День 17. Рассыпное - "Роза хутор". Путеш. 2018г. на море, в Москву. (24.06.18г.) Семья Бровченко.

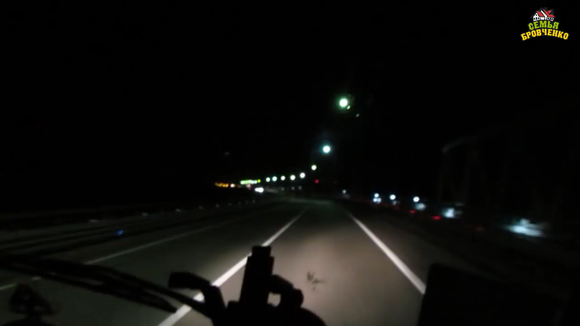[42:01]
Из Красной Поляны теперь будет все время назад. Да, назад через какие-то места. Самая дальняя точка это наша будет. Ого, здание сделали. Это мы сейчас.
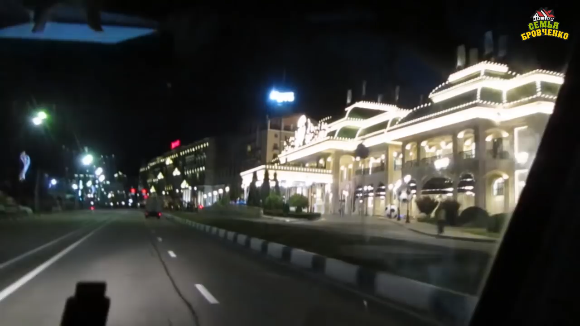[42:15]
Казино. Это казино. Эсто Садок. Ого, казино, серьезно?
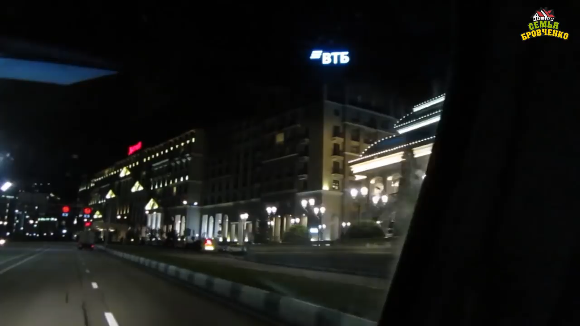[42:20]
Это казино. Да, а это?
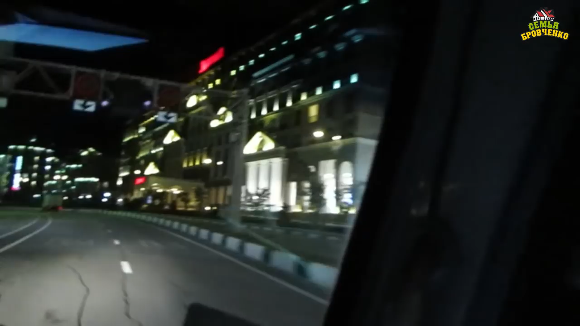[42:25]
А это ВТБ банк.
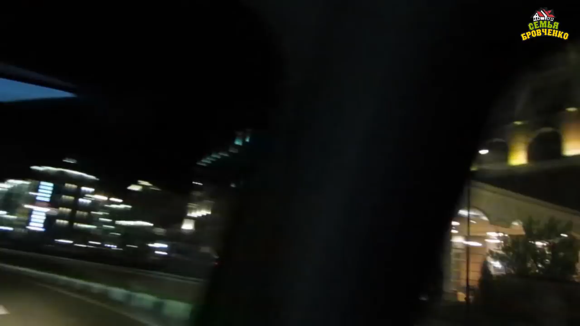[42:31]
О, слушайте. А это? Слушайте, какие здесь здания.
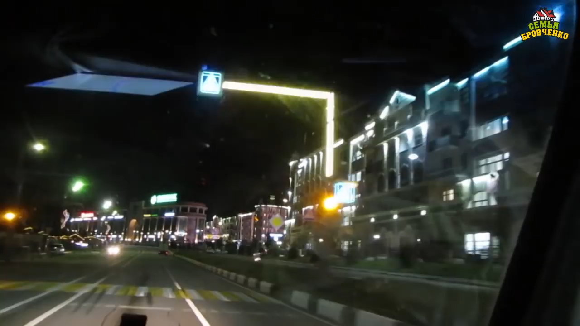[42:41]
Казалось бы. О, Сбербанк есть. Форабанк. Какие хочешь банки есть. Как раз Боря проснулся. Ой, хорошо. Скоро Роза Хутор будет. Там мы почти приехали уже.
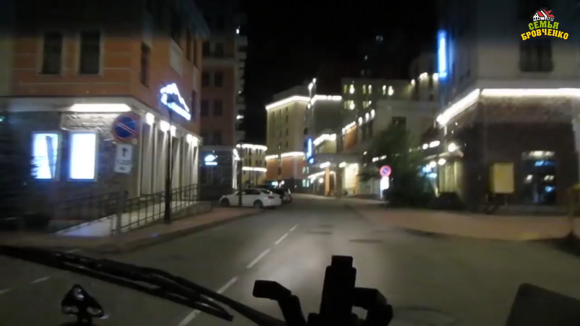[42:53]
Реально здесь красиво так. Прям целая своя архитектура. Вот здесь вот давай мужичков спросим. Где здесь кемпинг?
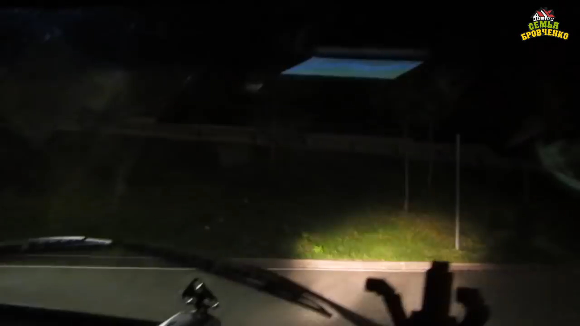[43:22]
Кирпич? А куда ж тогда можно? Слушайте, ребята, проблема стать. Ой, а тут вот сразу подъемники. Это которые нам нужны будут. Да, задачка.